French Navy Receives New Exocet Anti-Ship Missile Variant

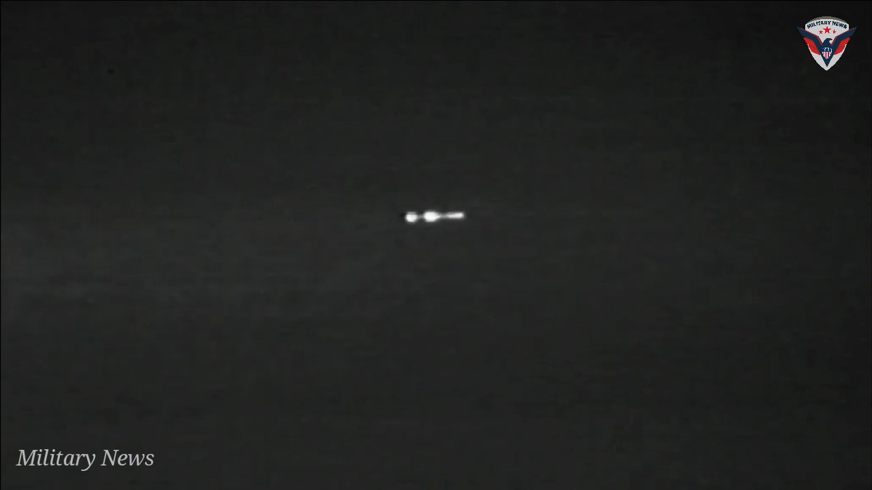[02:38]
Basically, the new MM-40 Block III C will be more resistant to the latest jamming systems and is will probably, on paper at least, even be able to recognize surface vessels, thanks to the use of advanced waveforms.